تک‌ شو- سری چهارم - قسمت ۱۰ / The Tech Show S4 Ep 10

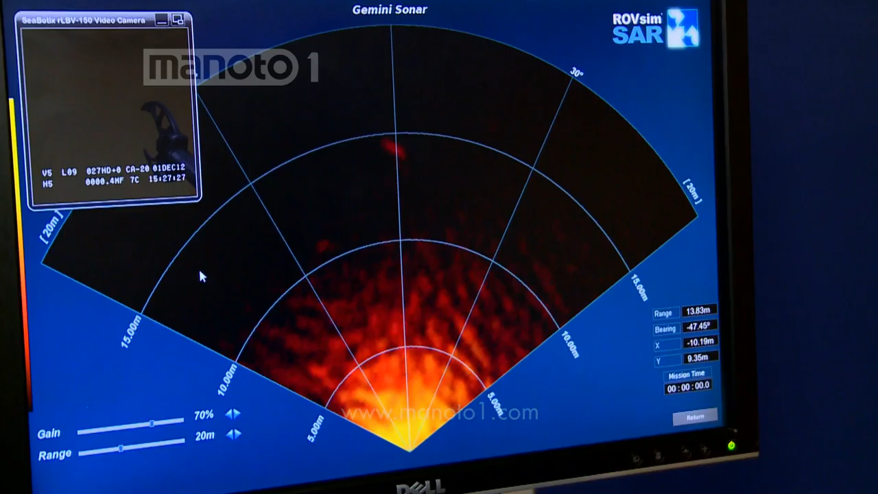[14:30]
اولین کاری که باید بکنیم دانکن اومده یه سیستمی برای من راه اندازی کرده مثل حالت
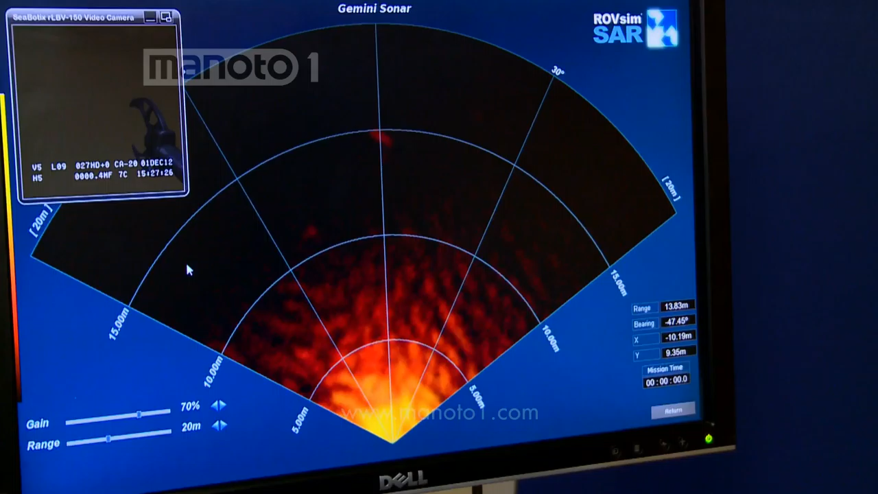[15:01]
این صفحه که اینجا هستش اطلاعات مختلف رو بهم داده مثلا چقدر توی آبم امغم
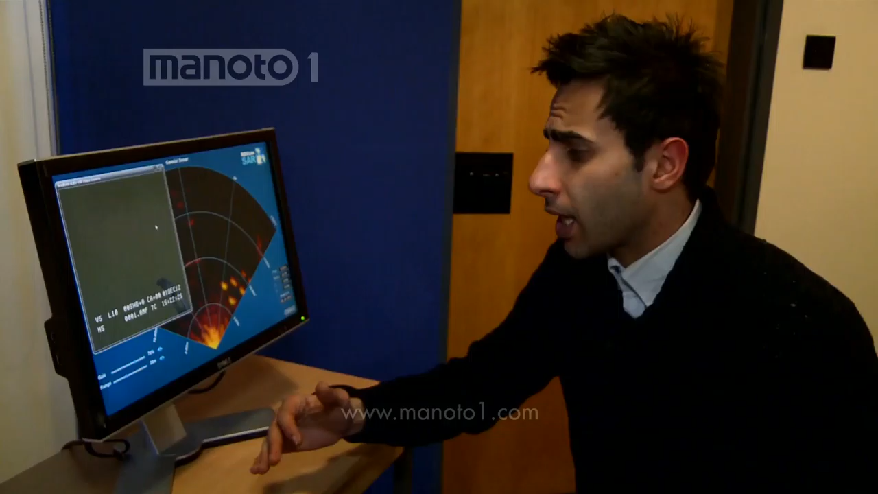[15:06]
چقدر درجه آب چقدر و خیلی چیزهای دیگه که به درد خودشون میخورد توی استفاده های
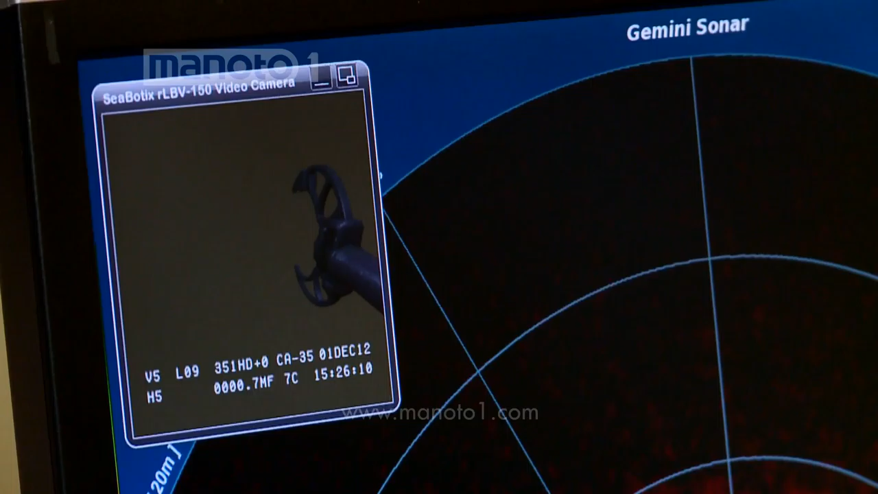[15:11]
مختلف در اصل دوربین داره نشون میده دوربینی که روی خود روبات هستش
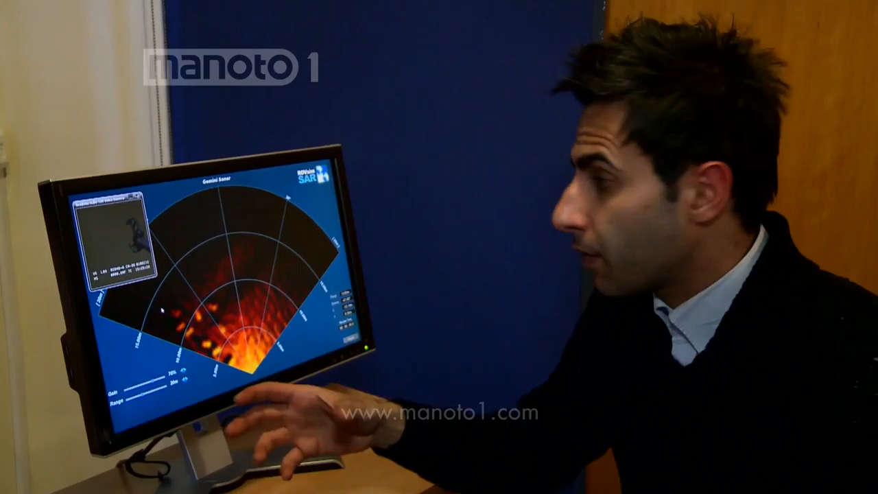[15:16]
و همه فضا رو داره به صورت زنده فیلم برداره میکنه یعنی از طریق این سونوگرافی
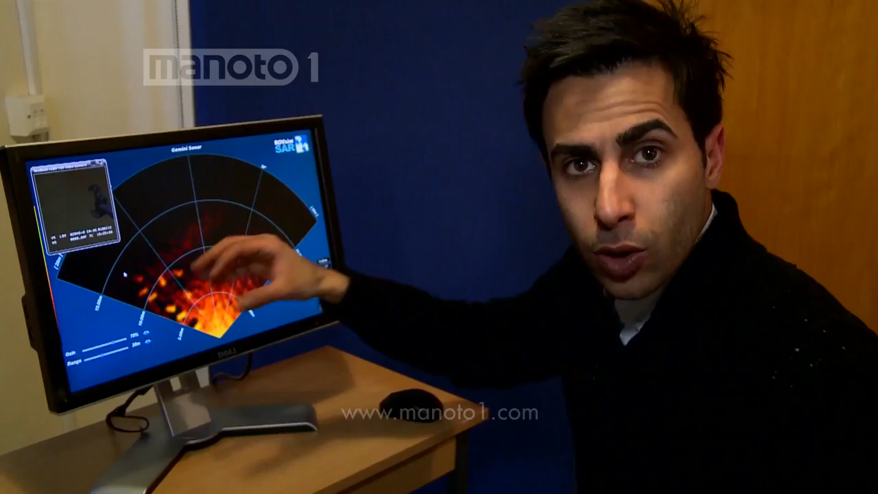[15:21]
شما خیلی راحت میتونید بفرمید که اشیا کجا هستن خیلی راحت تر طرفشون میرید نزدکشون میرید بعد با استفاده از دوربینی که روی خود روباته ببینید دقیقا چیه شناسایش
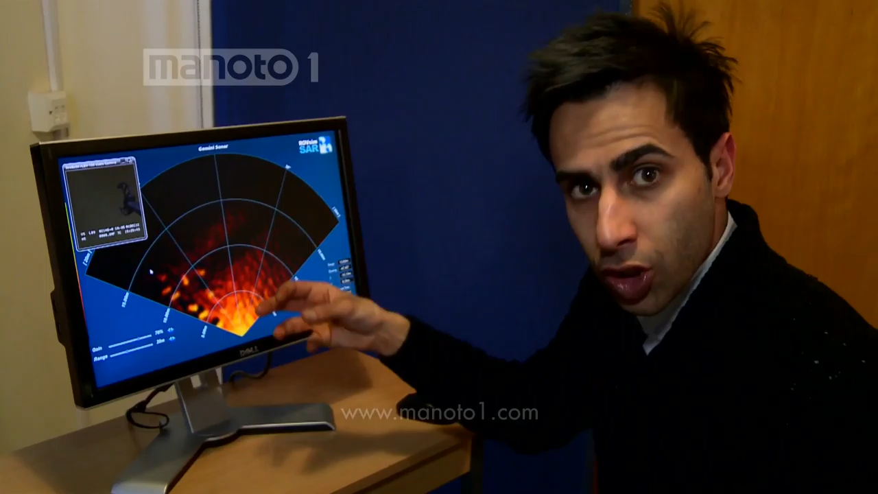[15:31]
کنید گفته دنبال چیزهایی بگرد زیرا آب که توی این صفحهی که میبینی براق هستن مثلا نارنجی هستن این چیزهایی نارنجی که
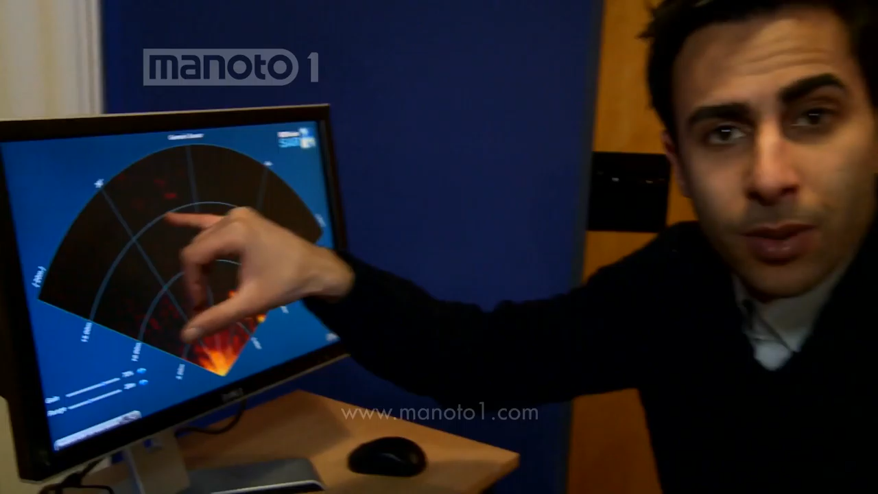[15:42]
میبینید اینجا چیزهایی هستن که خود آب نیست چیزهای مختلف اشیا های مختلف زیرا آب
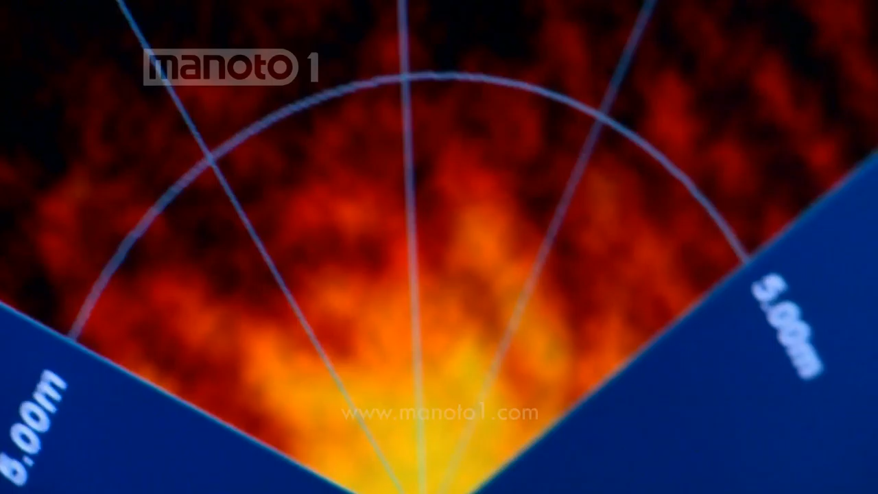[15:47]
که میتونه چیزهای مختلف هاشه خیلی هم راحت انگار دارین مثلا پلی ستیشن بازه میکنید جلو عقب میرید اینور اونور میرید
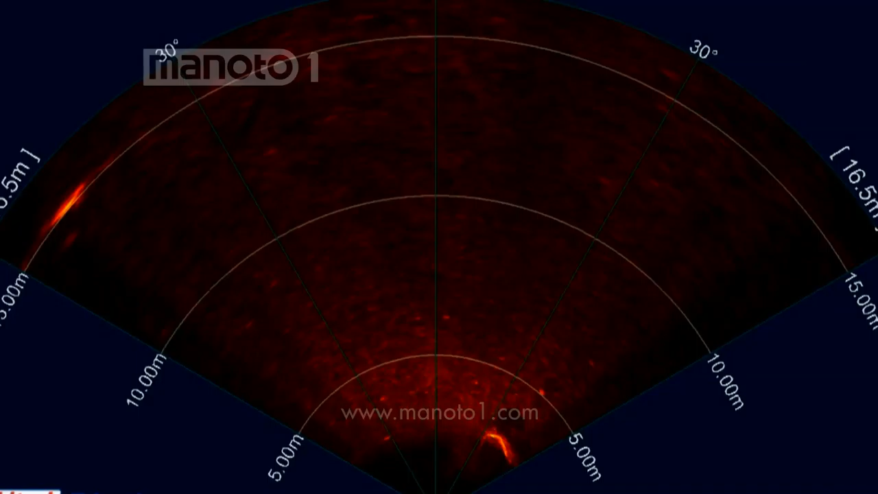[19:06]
دانکن همینجور گفت که این کاشف زیر دریایی قابلیت دریافت 720 کلوهرتز انواج صوتی رو داره که فضای برابر با 37 متر رو میتونه زیر
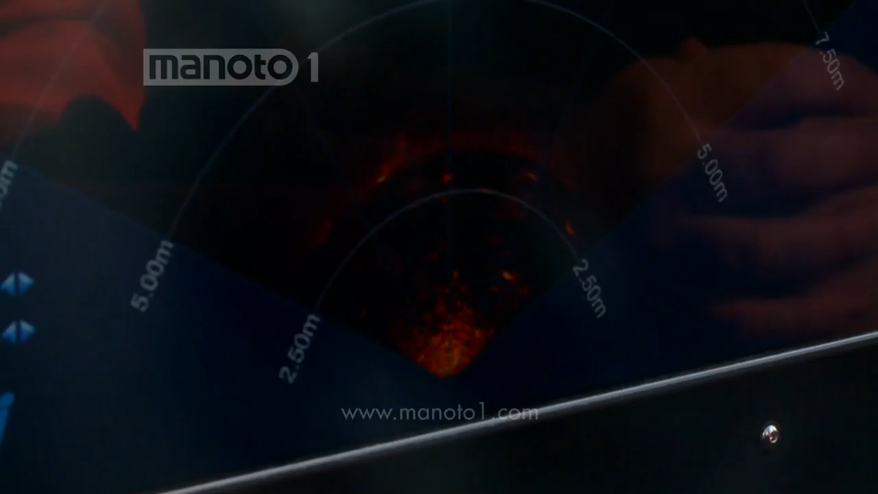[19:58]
خیلی جالب بود دانکن میگفت که در حقیقت چیزی که روی صفحه میدیدیم انواج صدا بود که دستگاه سوناری که توی سارباد کارگذاری شده بود شناساییشون
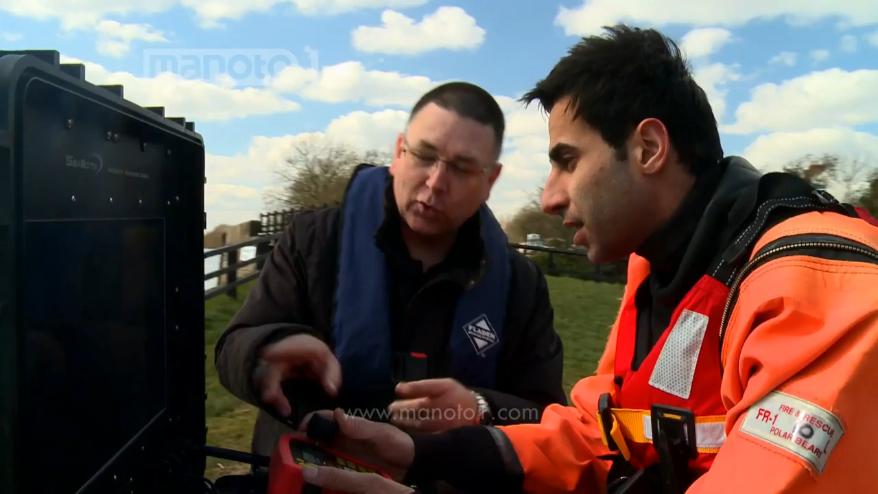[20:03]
میکرد دانکن میگفت که این دستگاه سونار میتونه مواد مدنی و چیزهایی مثل آهن
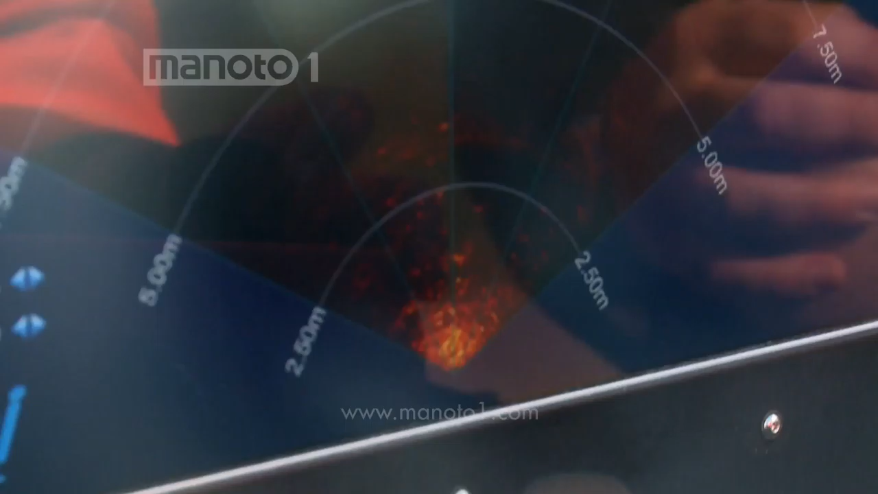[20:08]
رو شناسایی کنه بنابراین هرچند که اکثر حجم بدن انسان از آب تشکیل شده اما
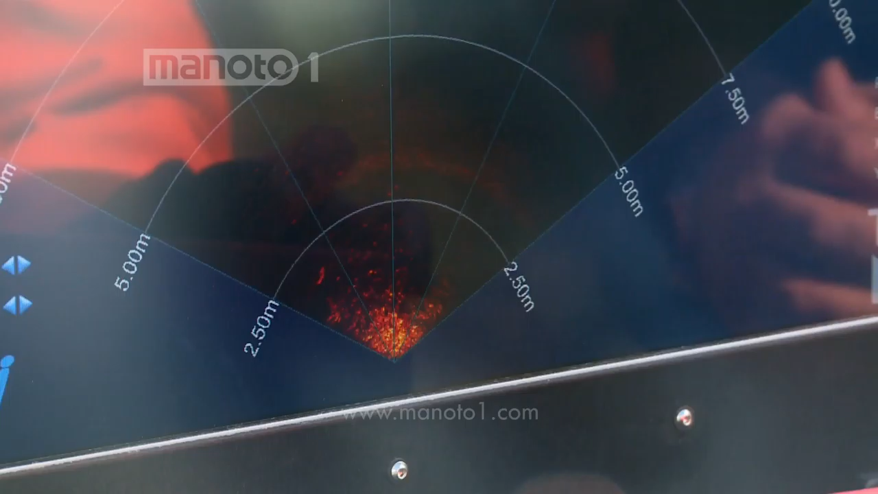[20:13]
هنوز هم قابلیت شناسایی بدن انسان رو داره